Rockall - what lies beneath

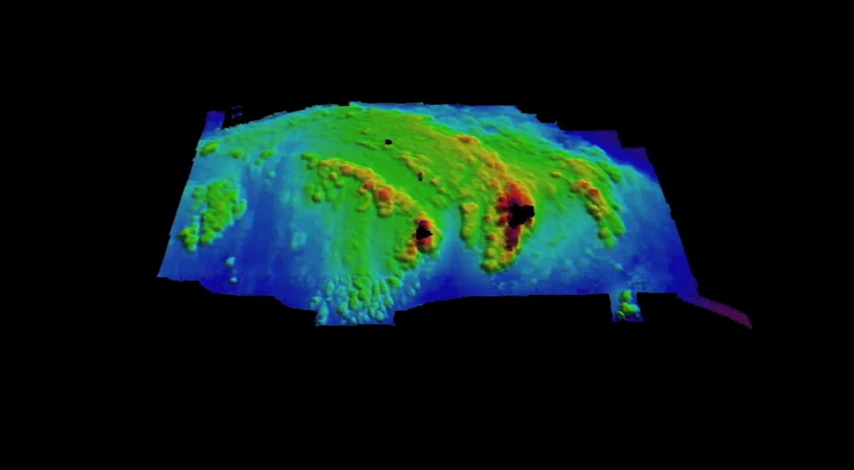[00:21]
Using 3D visualization software, we can actually see beneath the waves. Red areas are shallow and blue are deeper.
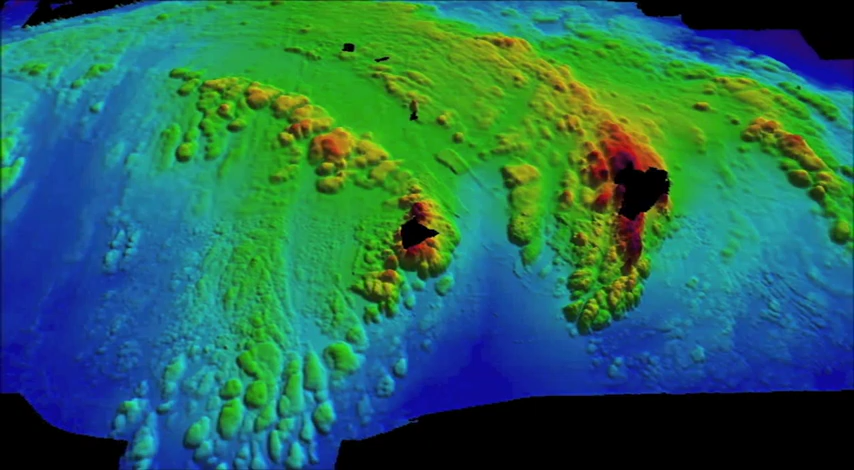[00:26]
The rock itself and the treacherously shallow Helen's Reef to the east are seen as empty areas as they are too shallow to survey.
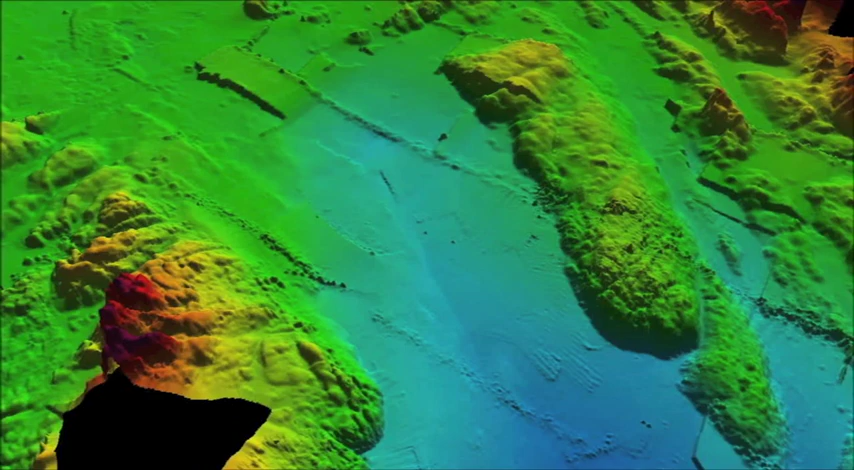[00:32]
Below the waves, we move through a trench that separates the rock from Helen's Reef. Out to the northwest, an expanse of rocky seabed is seen. As we turn south, over deeper sandy areas, clusters of pinnacles are evident. Clearly, Rockall is just one of many pinnacles, many of which were once above sea level too.
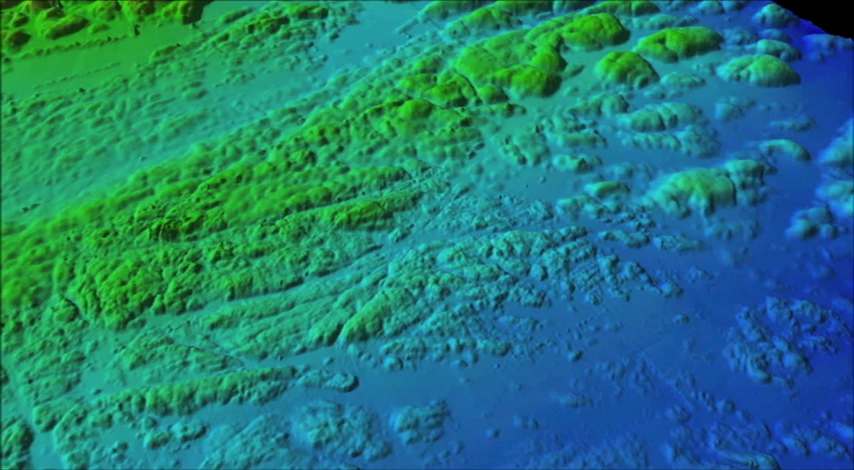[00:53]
Passing over the rock, we cross the trench towards Helen's Reef, site of numerous shipwrecks in the past. We look down to rocky ridges and bays of sand,
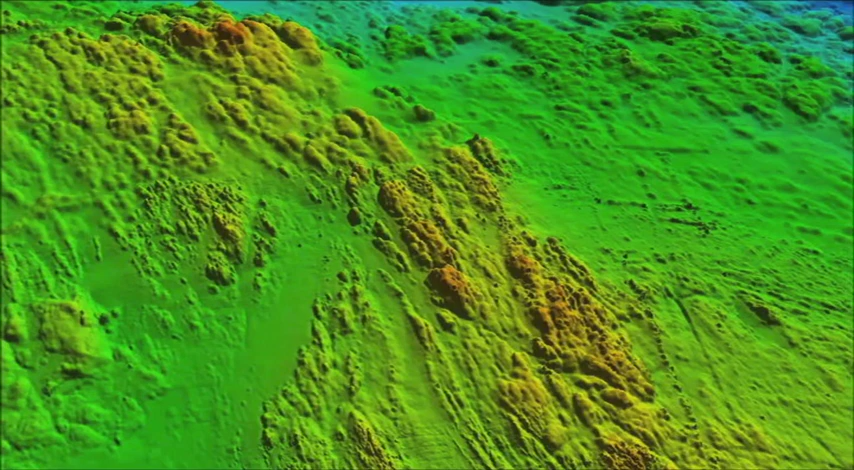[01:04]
and to the north the waters deepen, and as we swing eastwards, a last set of ridges is seen that continue south,
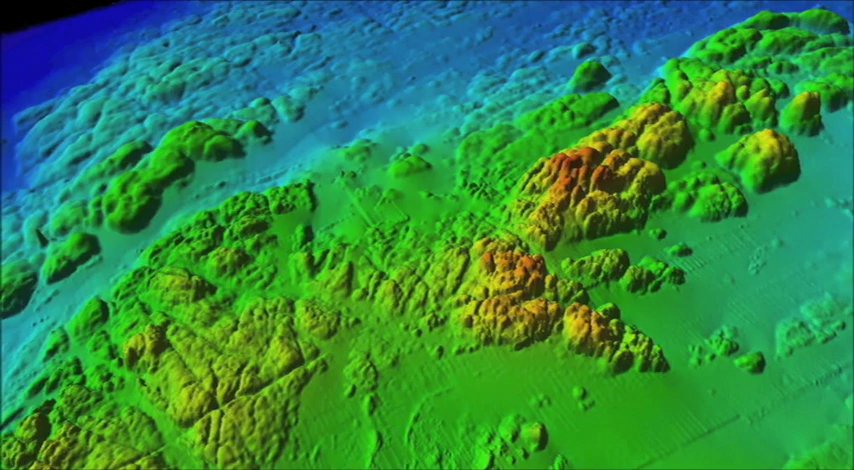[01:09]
revealing two previously unknown pinnacles.
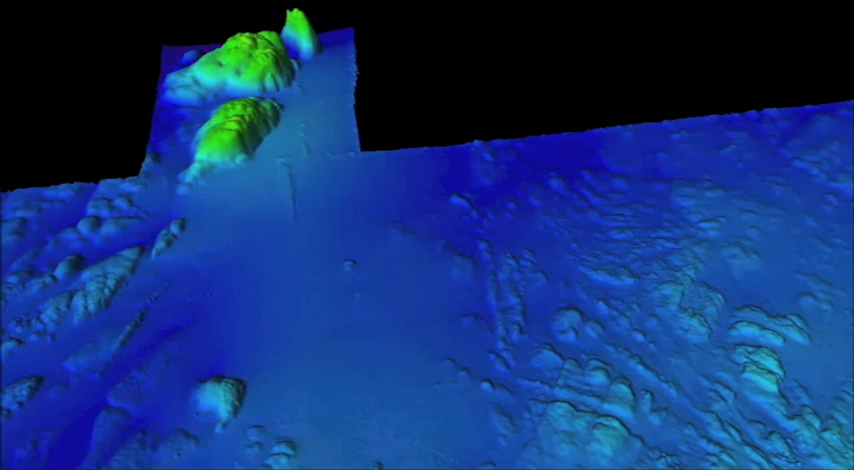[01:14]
Eventually, we come back towards Helen's Reef and the rock.